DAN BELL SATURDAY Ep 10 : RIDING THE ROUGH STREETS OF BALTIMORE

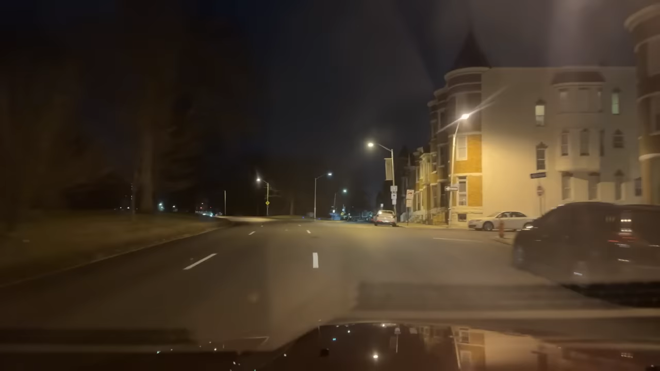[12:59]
This is a pretty bad neighborhood back here. Lots of drugs. Go down this street right here. There's always shootings and stuff down here. I already feel better.